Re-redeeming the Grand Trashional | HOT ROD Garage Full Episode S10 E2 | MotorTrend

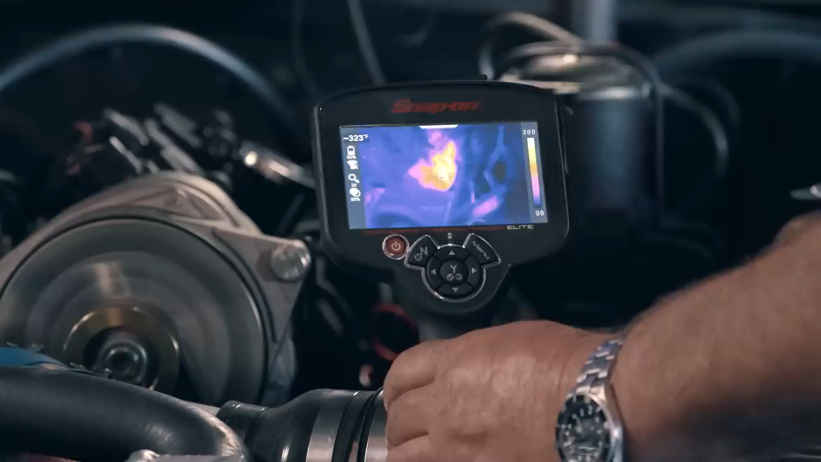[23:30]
There's the temperature right there. What was once only 130 is now 214.